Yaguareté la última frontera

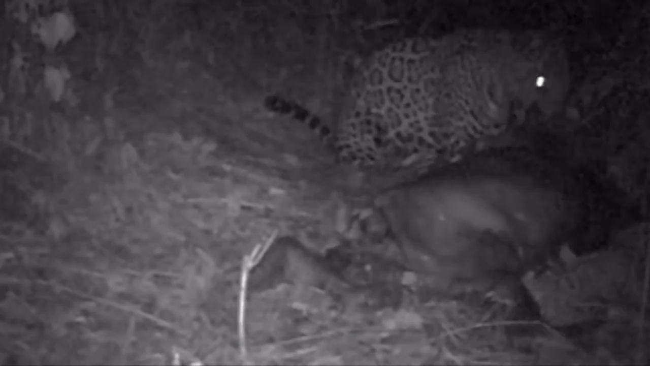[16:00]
Y aquí en mi casa, 300 metros que mató un ternero.
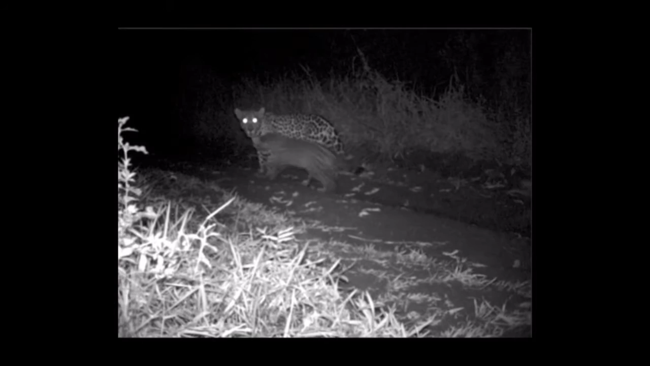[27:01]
Las imágenes registran las crías mientras crecen, siempre seguidas de cerca por su madre.
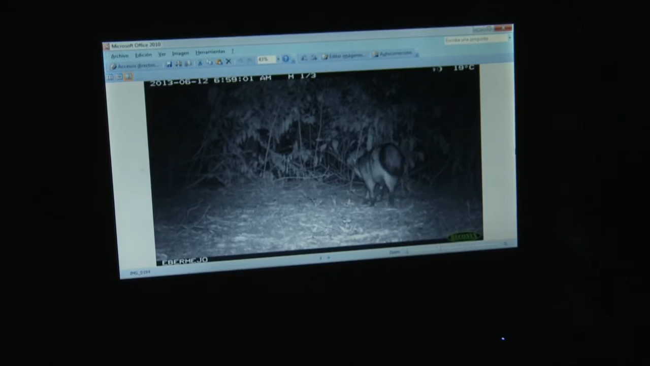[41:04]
Decenas de especies pasearon frente a la cámara. Tapir con cría, una corzuela parda, otro tapir. El tigre no, por ahora.